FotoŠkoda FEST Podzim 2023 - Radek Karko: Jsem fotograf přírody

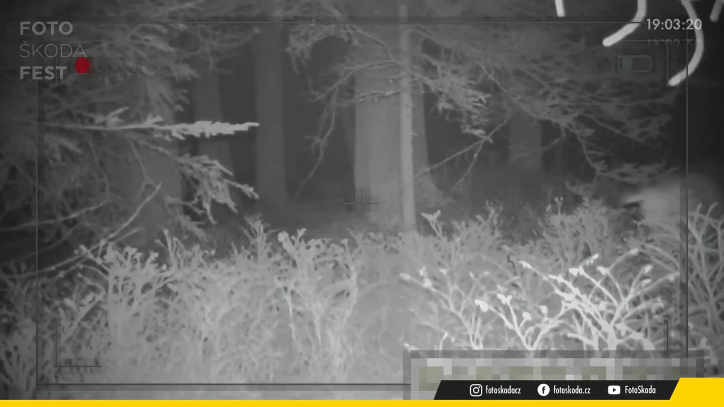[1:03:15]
Tady jsme viděli jednak záběry vlka, který tam byl u nějaký mršiny, kořisti. A teďko jsme tady viděli rys. To jsou fotopasti.